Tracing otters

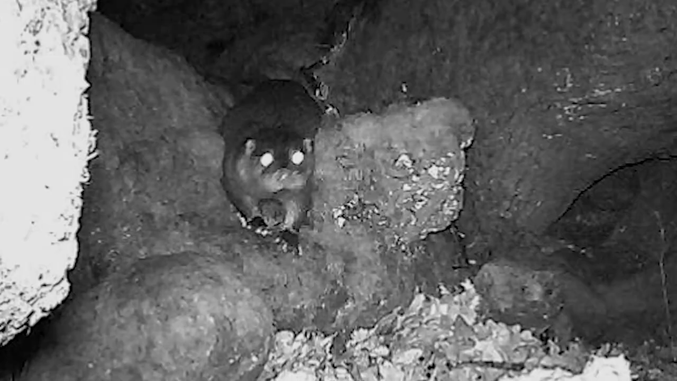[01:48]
Meanwhile, night vision cameras have discovered a return of wild otters to the rivers in the north of England after a 50-year absence.
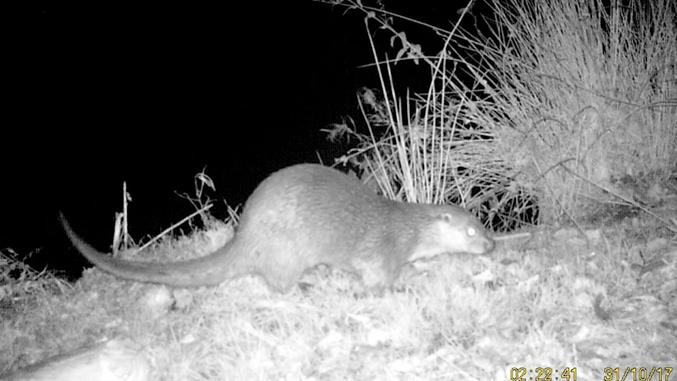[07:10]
Last October, Dr Rose recorded the first footage of otters in the Peak District. The DNA team has been working hard to develop new approaches to increase the data obtained from otter sprain samples.
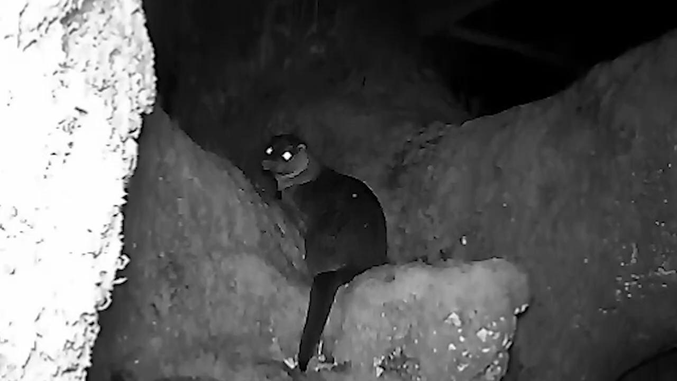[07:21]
The results are eagerly awaited as they are set to reveal new exciting findings about otter numbers and their diet in the Peak District.